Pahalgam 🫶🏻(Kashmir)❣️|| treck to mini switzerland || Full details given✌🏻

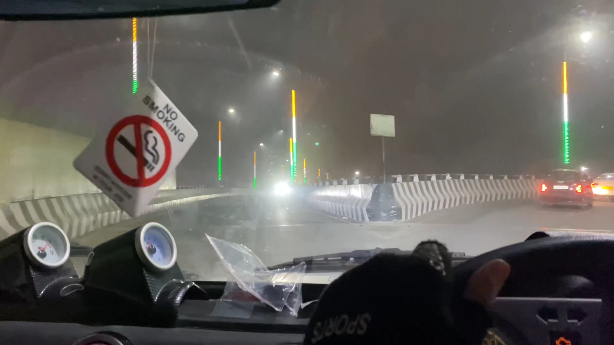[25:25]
हैं पहुंच किया आप पाशेनी नगर अब
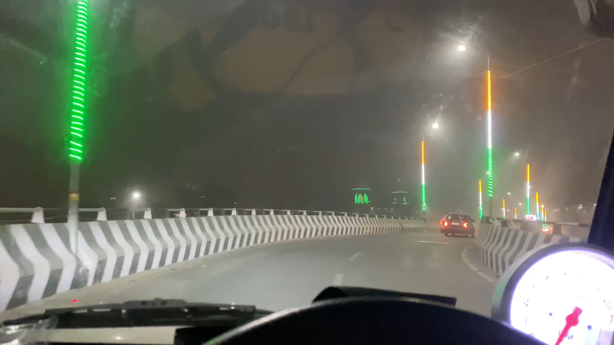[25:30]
बड़े अधा बहुत सोना होया पर इन्नी जादे फोर्स आना हुरे इन्नी जादे फोर्स लगी हुई या गल्लाशा� यह लोगी पहुंच कि अपना शरी नगर है गाता यह देखो नूँ बहुत सोना सारे किते तरंग या लाइट लगी
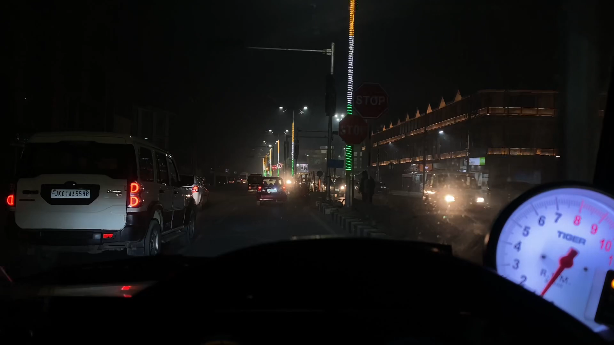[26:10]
तो रहा सारे किते रैड लाइट होई है यह ने यालो भी नीगते हैं पर मन कोई भी नहीं है रहा दाइट � ऐस जाले सब्सक्राइब करें भी चाले चाले में थोड़ा जाले 많े भाव यह
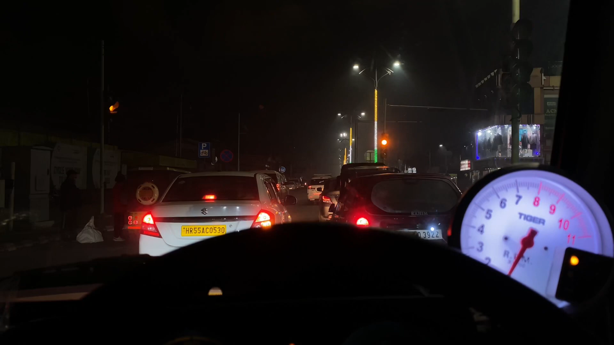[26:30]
उत्सक्राइब बहुत जाद एंपार हर एक कदम अनृत् really जड़ों जलोम जड़ों जड़ों जड़ों नूस्य बास हुं ठार एंटा अनों कथंगारं नूब दोंग कृत 느리ं ज़ेंग आखोम पतरान वापस जाईए एक आलो जी फाइनली अपना आ चुके डल लेक ते डल लेक आ जरे इन अगे दूसरी साइड से आप जा
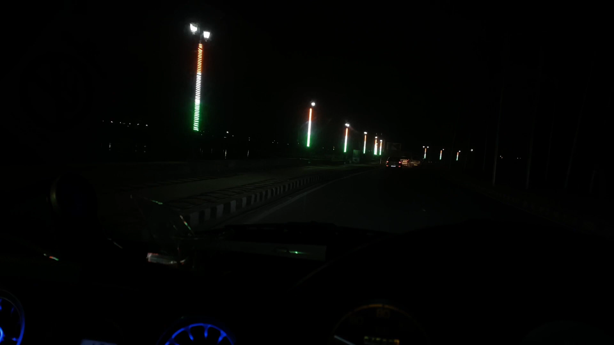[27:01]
आपकर दे कि इस सेड जमा डल लेक चाल रही है सदे नाल नाल हूं देख देखें आप किस्तिया जी खड़िया ने तो नो दिने दखामा के चंग सारी सैटिंग जाओं की कारना सवेरे की बता पस अनो मारक चलिए कर दें को इस ते फिर दून दास देवन होटल को ले पहुंचके बहला होटल अपलिए